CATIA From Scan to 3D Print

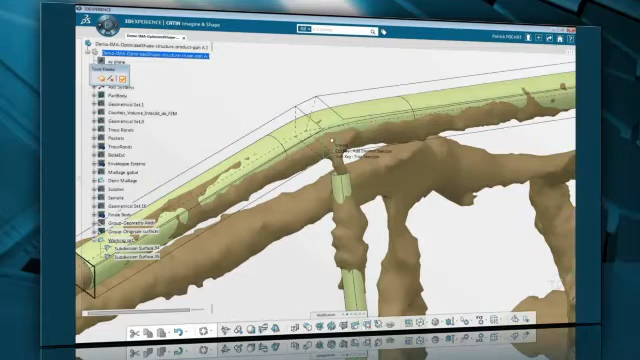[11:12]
We can use the powerful Merge tool to create a smooth connection between the two boundaries,